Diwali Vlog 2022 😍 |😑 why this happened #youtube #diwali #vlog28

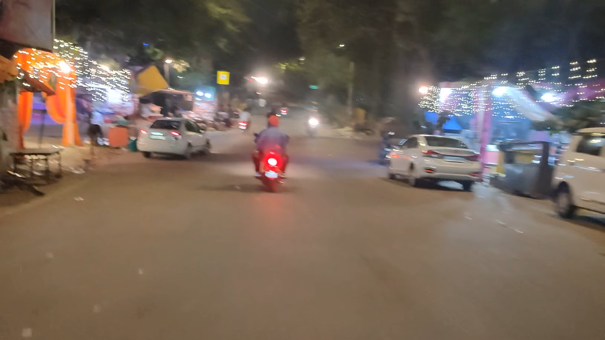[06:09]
और ये हमारी लोधी रोड देखो कितना अच्छा सजा हुआ है।